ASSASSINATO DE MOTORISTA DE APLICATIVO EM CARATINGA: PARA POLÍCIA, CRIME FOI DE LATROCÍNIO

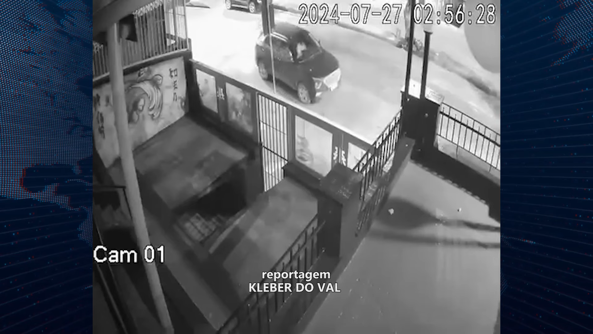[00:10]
Nelas circularam imagens de uma câmera de segurança, mostrando um casal abandonando o veículo da mulher,
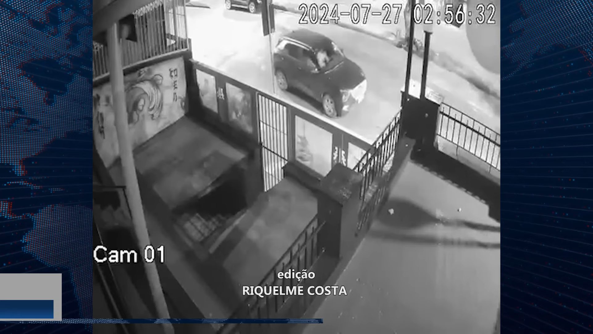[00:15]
o Hyundai Creta, na Avenida Moacir de Matos, na área central, por volta da meia-noite, também de sexta-feira.